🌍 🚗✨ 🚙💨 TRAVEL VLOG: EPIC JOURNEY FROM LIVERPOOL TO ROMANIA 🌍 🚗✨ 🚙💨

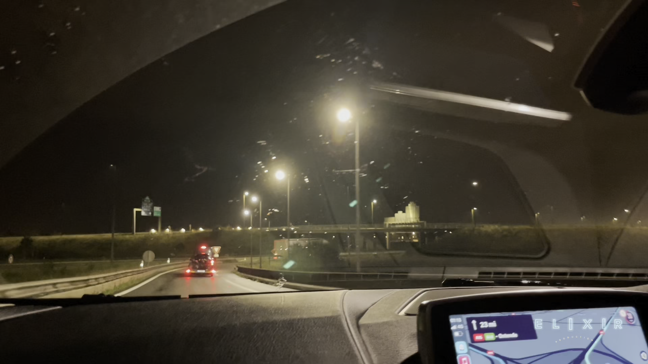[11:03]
I think we're on a motorway, I'm not sure, because the speed now,